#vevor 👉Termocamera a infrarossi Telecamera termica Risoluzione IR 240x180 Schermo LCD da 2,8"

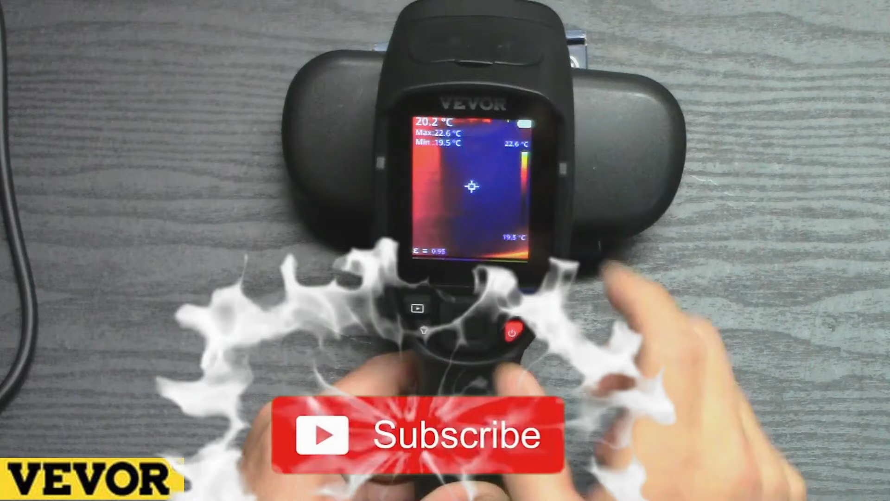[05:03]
On screen: spot 20.2°C, max 22.6°C, min 19.5°C, scale top 22.6°C, scale bottom 19.5°C
Vedete si sta caricando i suoi dati e come potete vedere noi abbiamo già la prima schermata che individua vedete io ci metto dietro
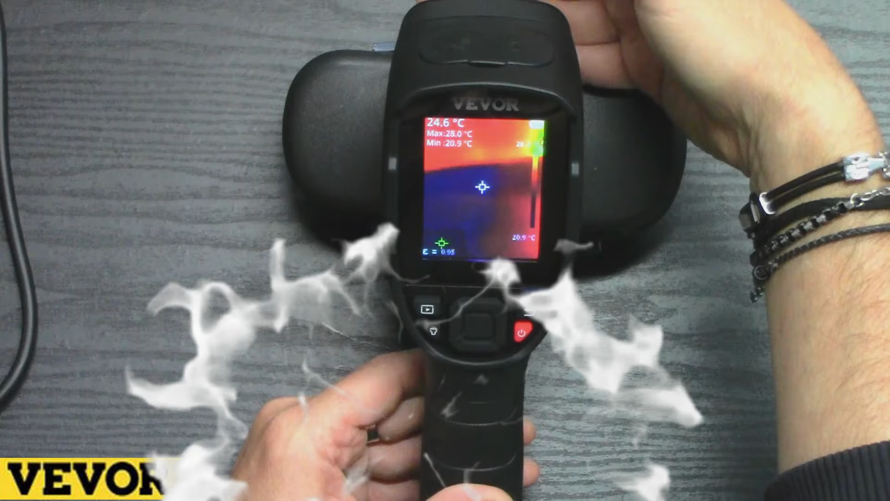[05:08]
On screen: spot 24.6°C, max 28.0°C
le mie dita della mano 25,4 gradi.
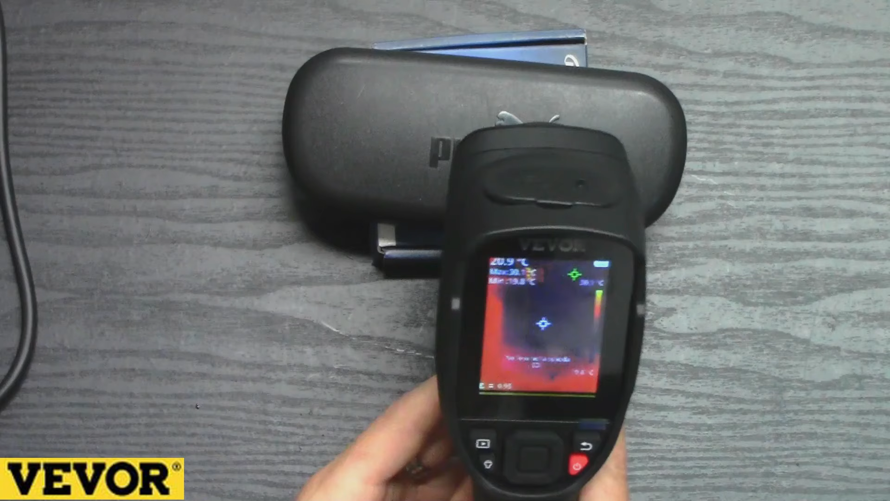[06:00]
Quindi andiamo a vedere se adesso non ci sono foto. Ok. Ed eccoci qua.
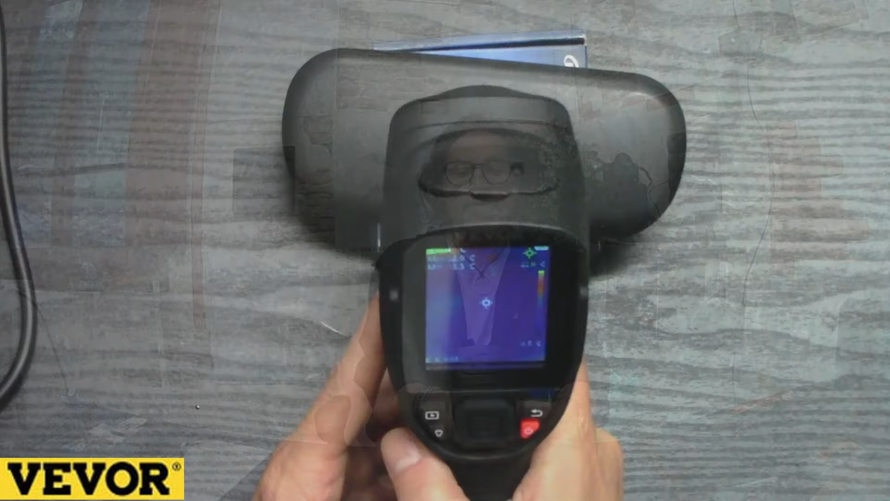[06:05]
Ad esempio con il grilletto nella parte posteriore una volta inserita la scheda SD possiamo andare a fotografare. Ad esempio facciamo la fotografia
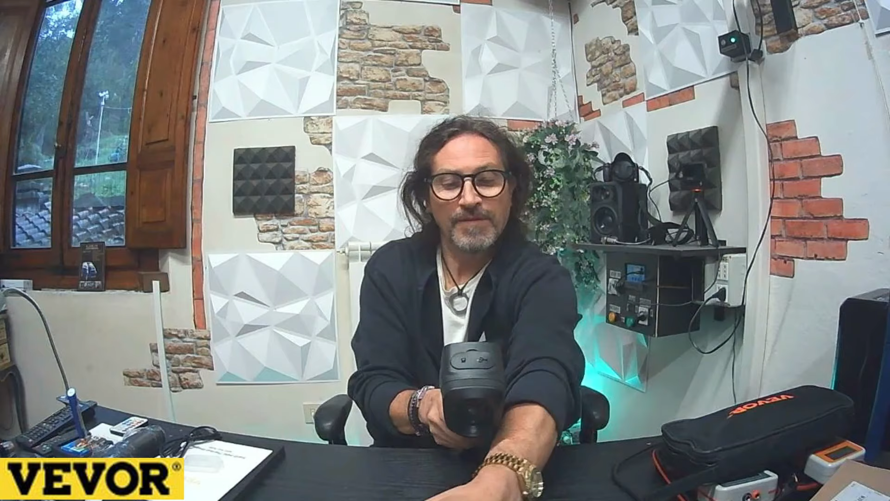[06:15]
della mia mano e facciamo salvare. Vedete?
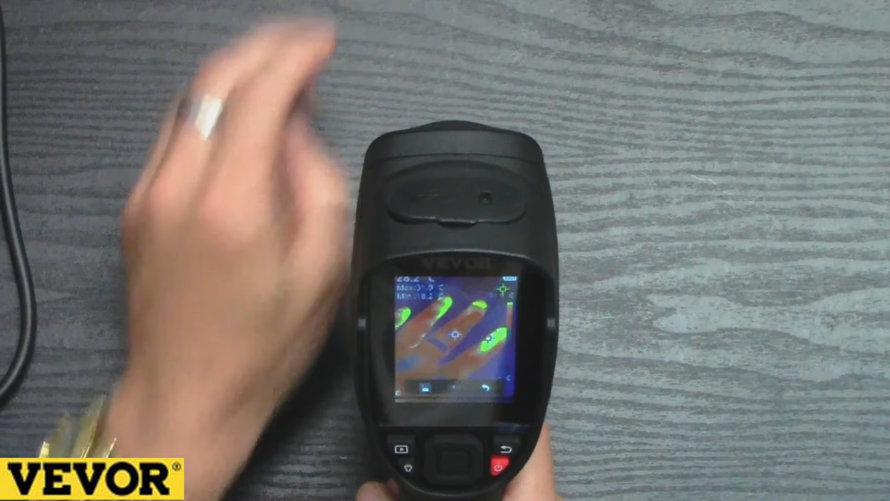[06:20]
Salva. Noi andiamo sul pulsante centrale e lei salverà nell'archivio.
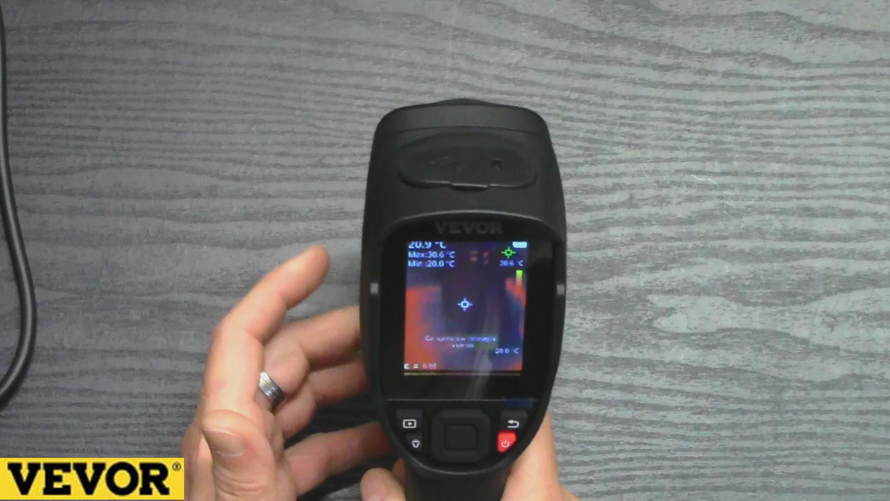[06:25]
Se la vogliamo ritrovare eccola qua. La possiamo vedere tranquillamente e qui abbiamo la fotografia della mia mano salvata.
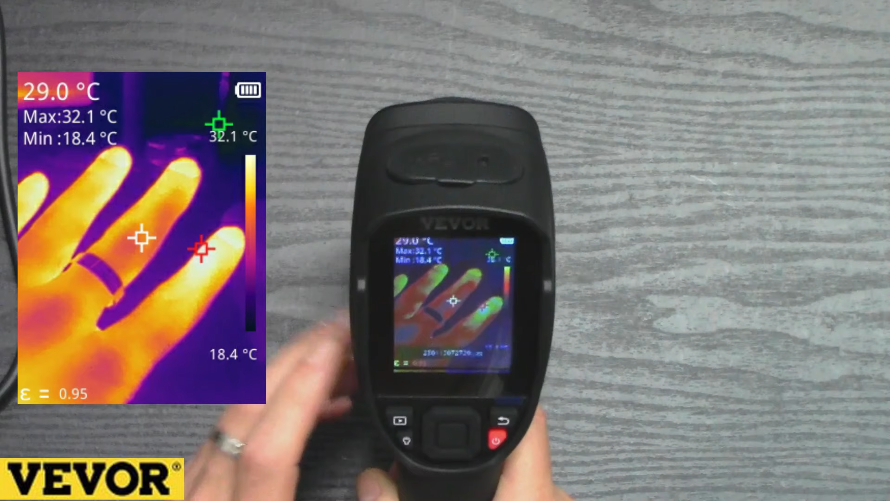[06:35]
On screen: spot 29.0°C, max 32.1°C, min 18.4°C
Ma andiamo diciamo nell'atto più pratico cioè nel vero scopo di queste macchine.
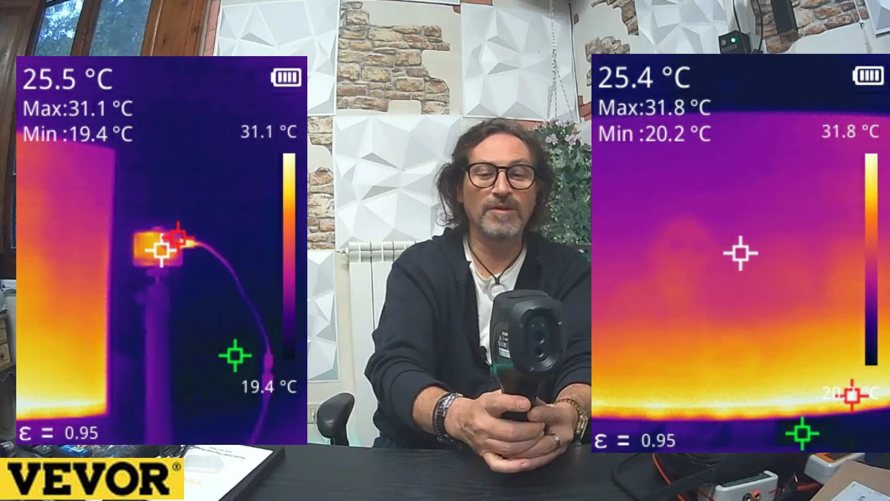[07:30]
Come potete vedere la fotocamera ha un utilizzo molto molto fluido.
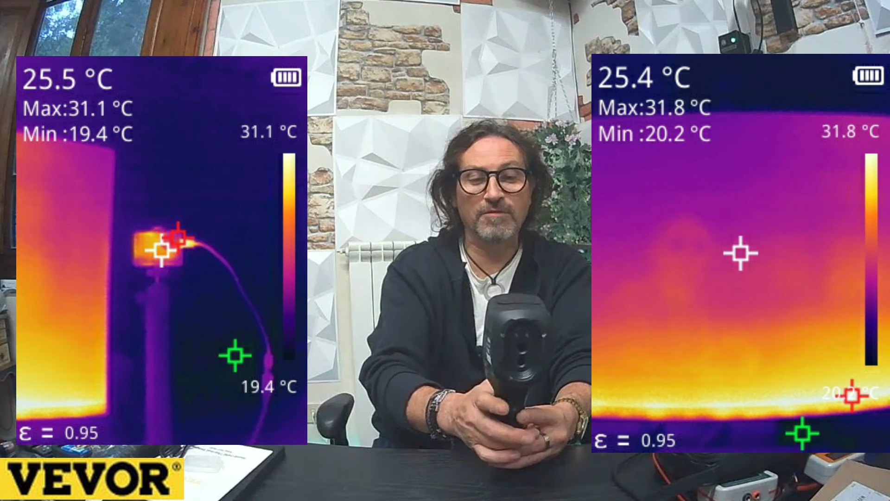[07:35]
Quale miglior cosa da fare che non andare a vedere ad esempio le
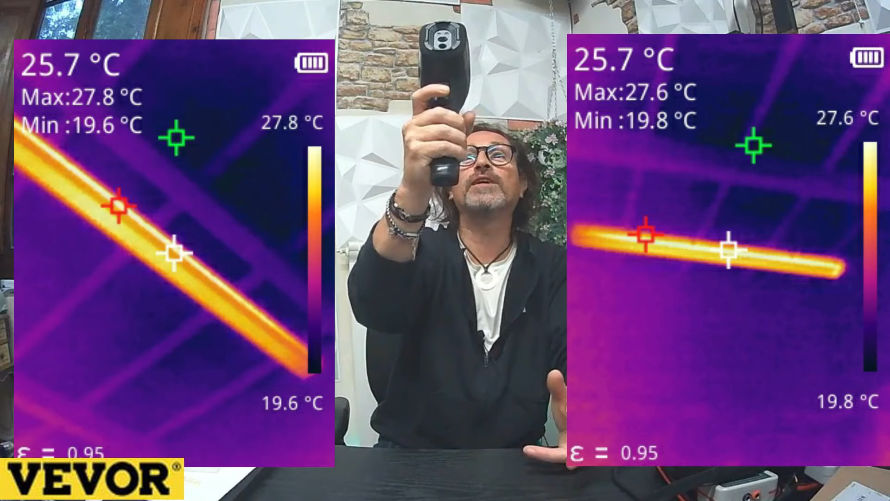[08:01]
appunto inerente a uno sviluppo di calore che può essere tranquillamente monitorato è utilizzato e per andare ovviamente a scoprire se
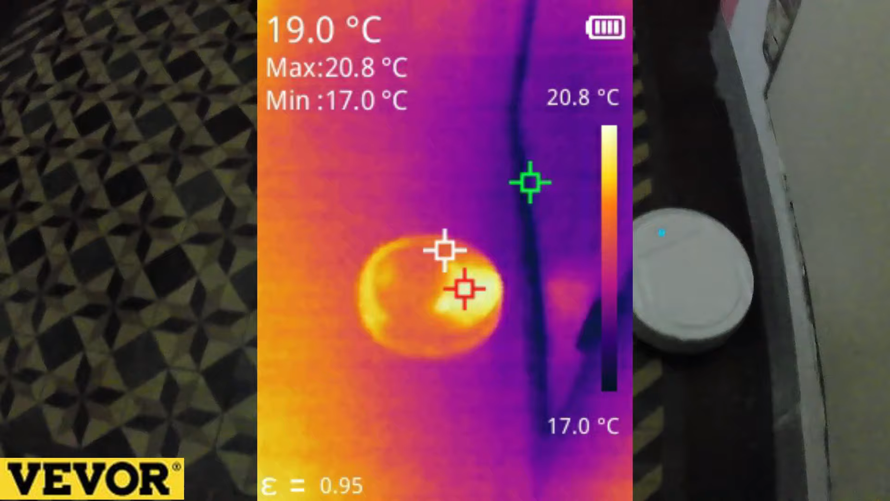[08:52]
On screen: spot 19.0°C, max 20.8°C, min 17.0°C, scale top 20.8°C, scale bottom 17.0°C
diciamo è un piccolo esempio andiamo sul quadro elettrico il
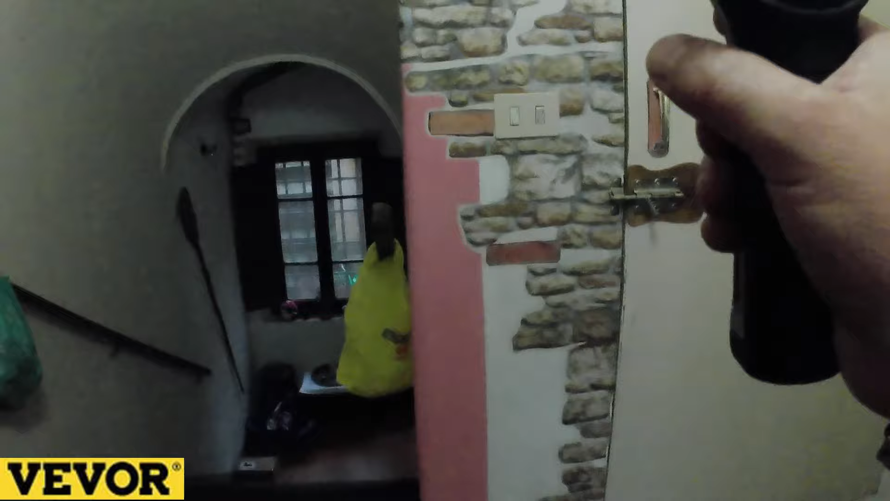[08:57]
quadro elettrico di casa in questo momento è freddo come potete vedere non ci sono problemi ma come
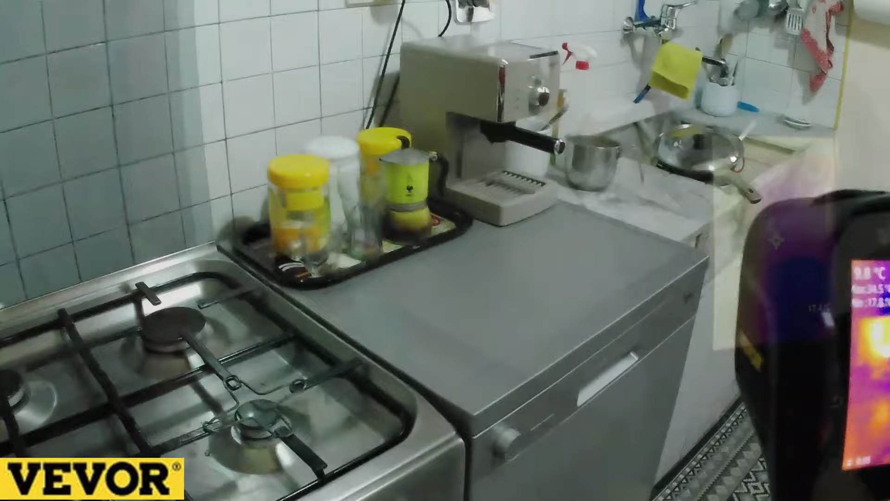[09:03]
possiamo vedere abbiamo la macchinetta del caffè la macchinetta del caffè in questo momento è stata utilizzata
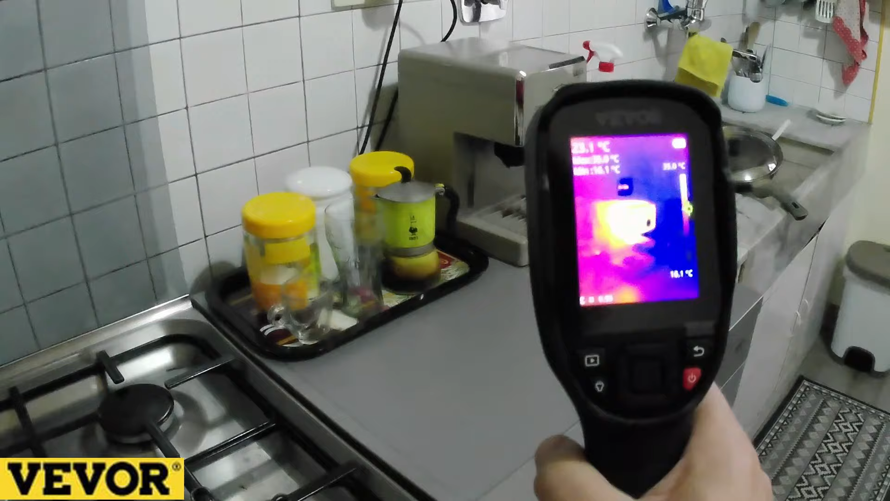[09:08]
circa mezz'ora fa e come potete vedere appunto la sua temperatura in questo momento
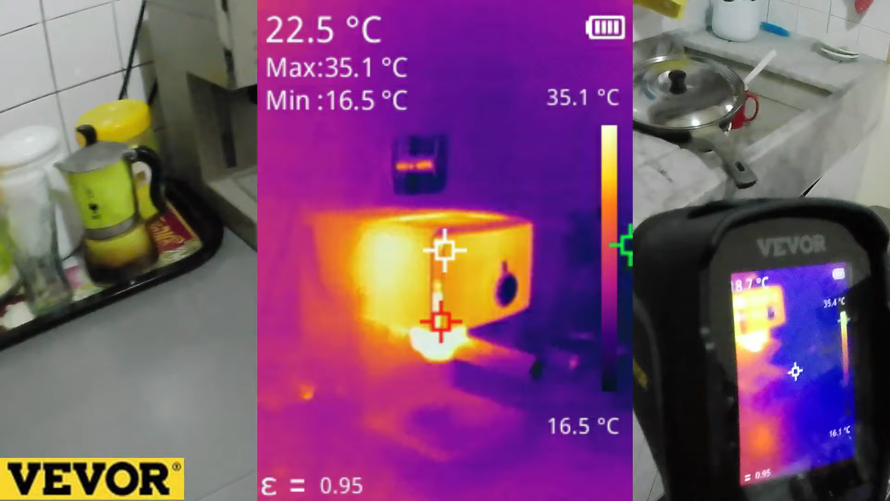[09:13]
On screen: spot 22.5°C, max 35.1°C, min 16.5°C, scale top 35.1°C, scale bottom 16.5°C
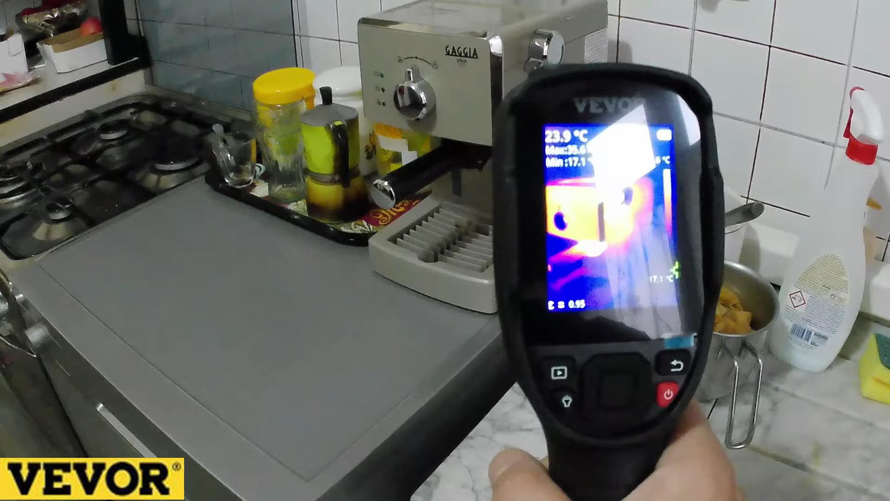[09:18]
On screen: spot 23.9°C
vedete la struttura della macchinetta è riscaldata quindi abbiamo un 36-35
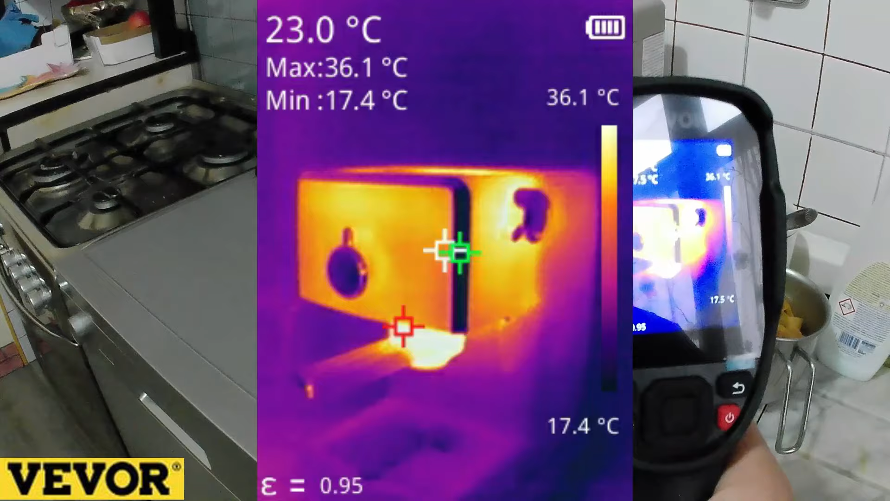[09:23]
On screen: max 36.1°C, min 17.4°C, scale top 36.1°C
gradi nel punto più caldo e quindi salviamo anche questa foto un'altra cosa
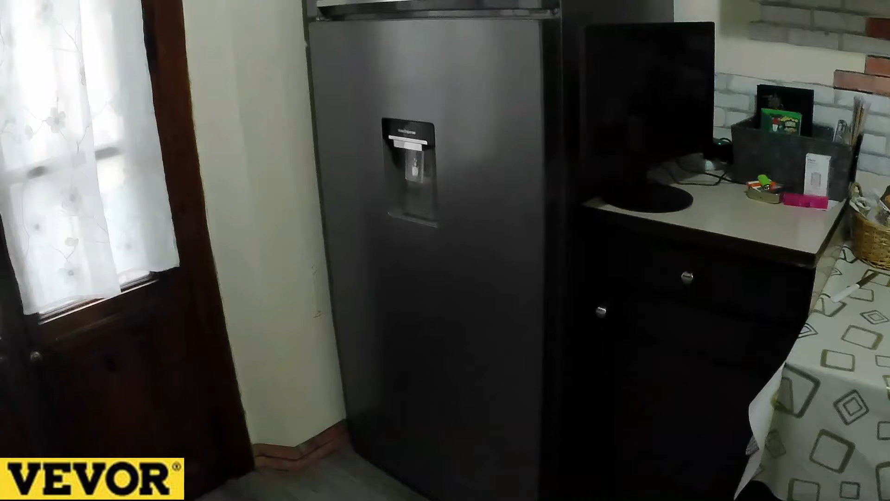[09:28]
interessante possiamo vedere la parte di dissipazione del frigorifero vedete che
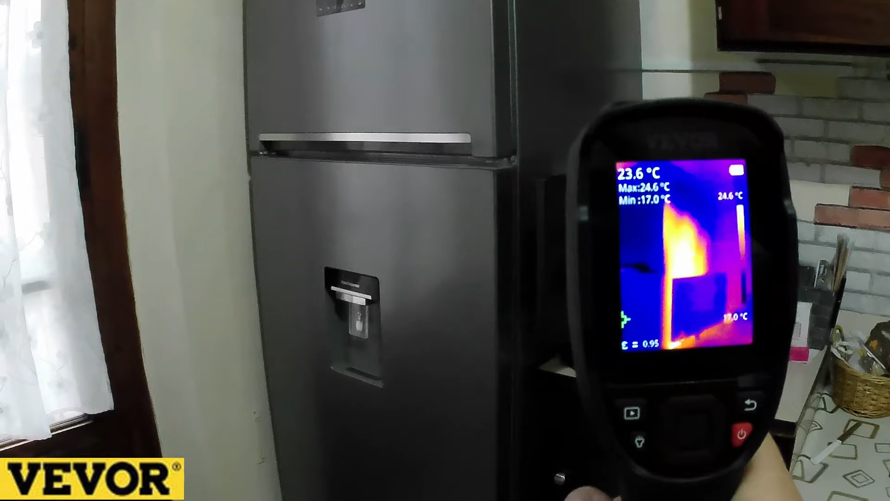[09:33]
On screen: spot 23.6°C, max 24.6°C, min 17.0°C, scale top 24.6°C, scale bottom 17.0°C
questo è un frigorifero di ultima generazione che ha la sua parte di dissipazione del
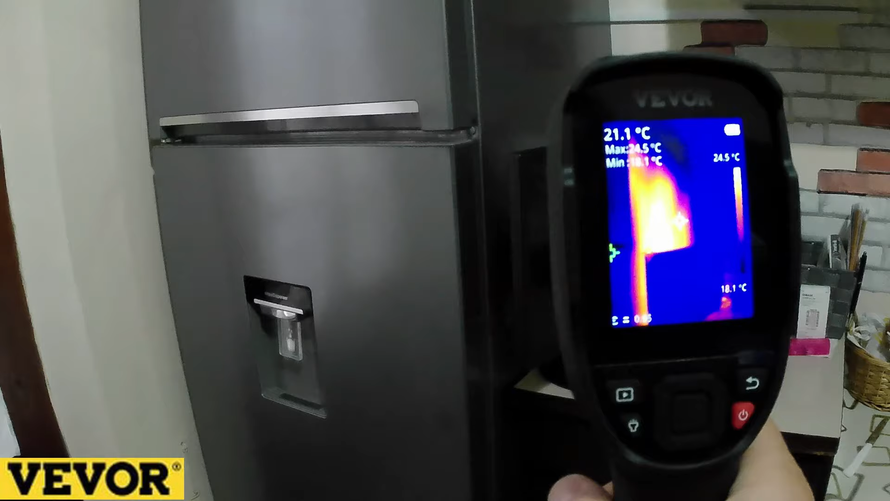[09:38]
On screen: spot 21.1°C, scale top 24.5°C, scale bottom 18.1°C
calore nella parte laterale vedete guardate quanto è intenso